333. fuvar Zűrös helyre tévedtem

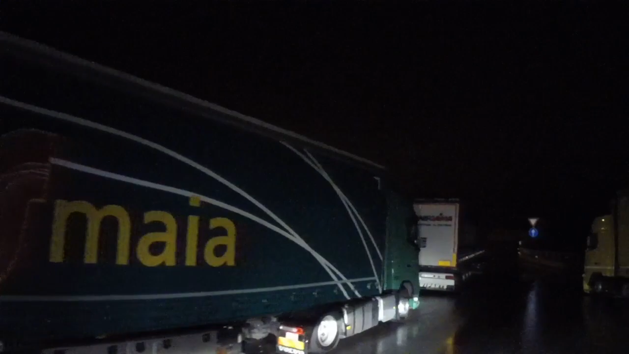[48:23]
Sajnos ebből a gyönyörűséges tengerparti részből nem lehet majd látni semmit, ugyanis hát sötét van.
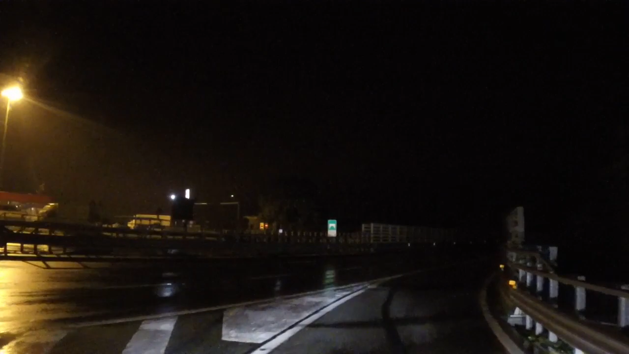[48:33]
Most itt egy jó magas viadukton megyek keresztül.
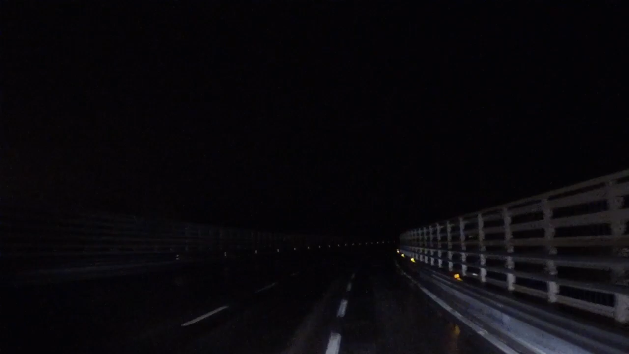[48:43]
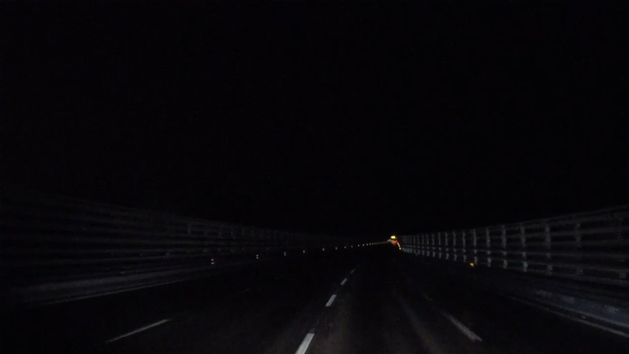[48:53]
És aztán alagút, alagút hátán, meg alagút után viadukt, meg ez a szakasz következik, de hát sajnos semmit nem fogunk belőle látni. És esik az eső könyörtelenül. Ja, oké, közel mentem a vonalhoz. Na, ennek itt most mi baja?
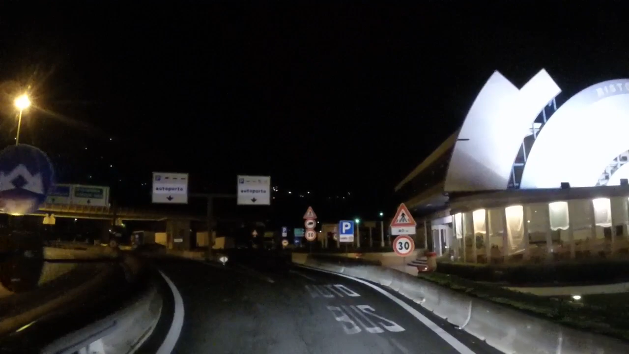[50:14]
Ugye az autóportó az ilyen vámterületszerű valami. Régi vámterület.
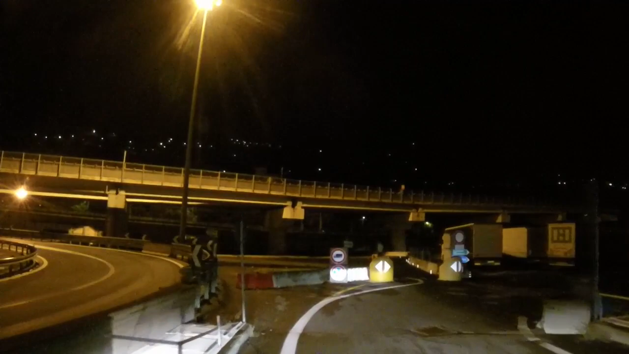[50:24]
És hát ilyen kamion parkoló egybe, de hát ajajaj.
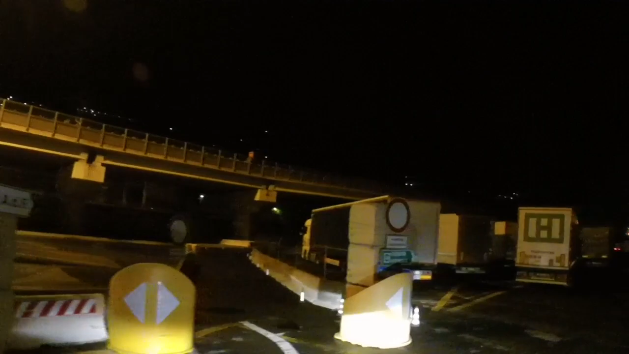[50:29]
Gyerekek, itt eléggé egymás hegyén hátán állnak a kamionok.
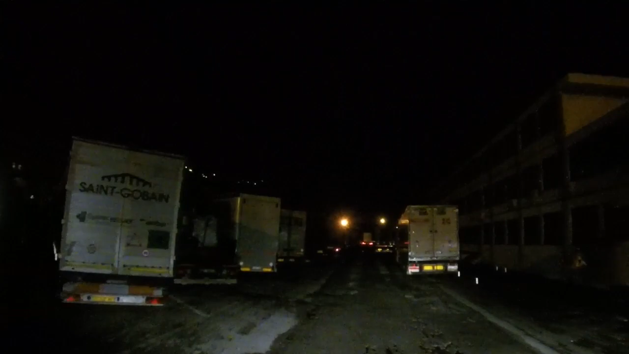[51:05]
Na jó, hát itt kell valahol egy darab parkolóhelyet találni. Abba reménykedtem, hogy itten hajnalra csak-csak elmegy valaki. És aztán marad utána egy üres hely. De biztos lesz itt valahol majd hely. Majd mindjárt körülnézek itt a nagy éjszakába.
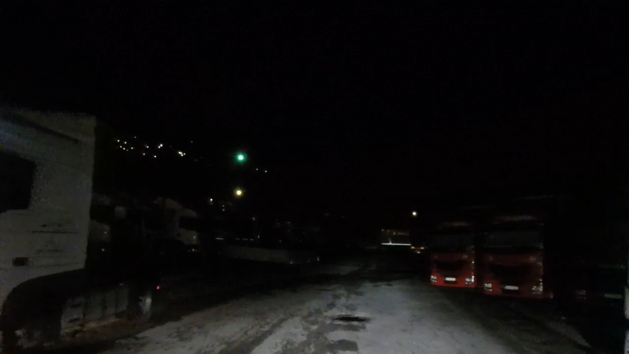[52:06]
Aztán megnézem, hogy hát ha ott van valami hely. Na jó van. Remélem sikerül.
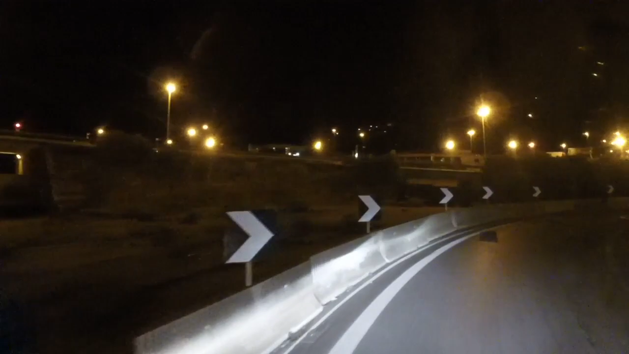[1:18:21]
De itt ez... Már majdnem... Majdnem az olasz-francia határ.
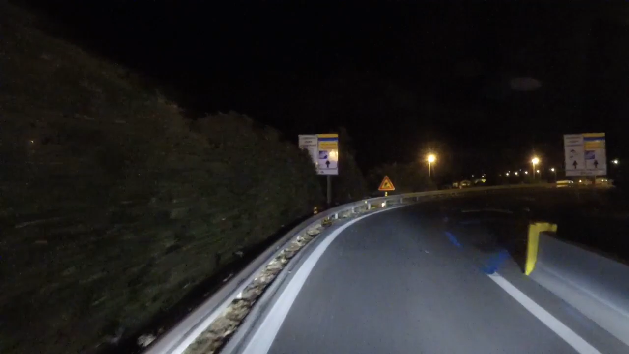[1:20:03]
Na, Bezső, ahhoz képest, hogy csak vásárolni indultál, milyen ez? Felmegyünk az autópályára. Megint ki kell jönni a szélére, mert itt mutatja ez a sárga-kék csíkozás a telepasszot.
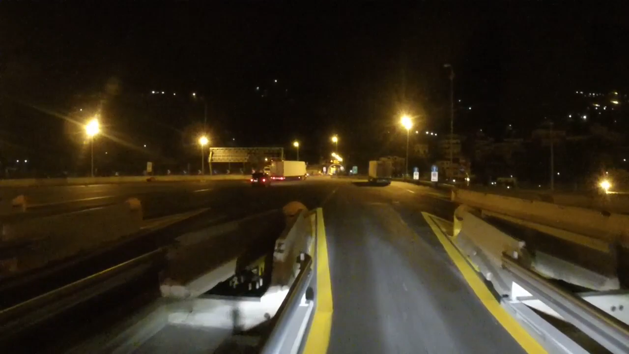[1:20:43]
Forgalomban itt reggel 3 órakor. Ha? Ez igen. És nézd meg, itt a fizetőkapu előtt is parkolnak néhányan.
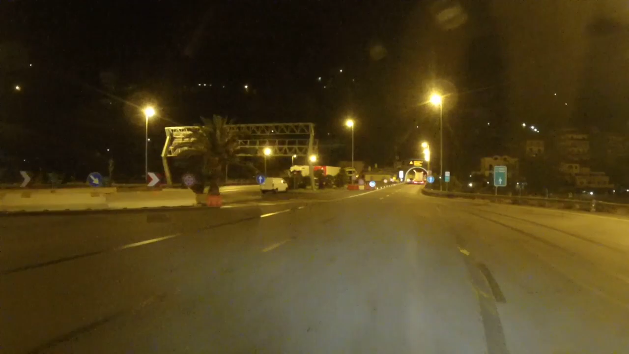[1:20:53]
is eléggé zűrös a parkolási helyzet. Na hát rövidesen megérkezünk Franciaországba, innen néhány kilométer a határ, és aztán
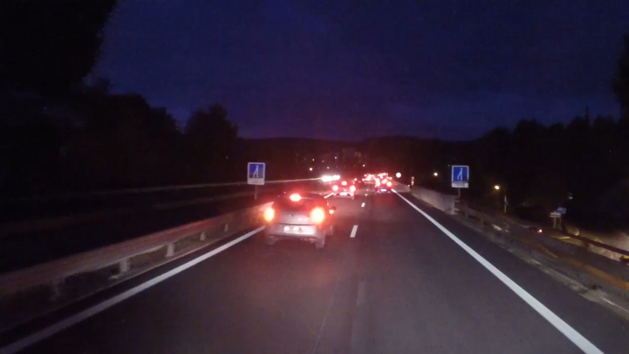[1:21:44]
Na itt van Ni. Erre számítottam én, hogy reggel Marseille-be befelé lesz némi torlódás. És hát itt leszűkül az autópálya egy sávra, meg közben van még itt jobbról egy felhajtó.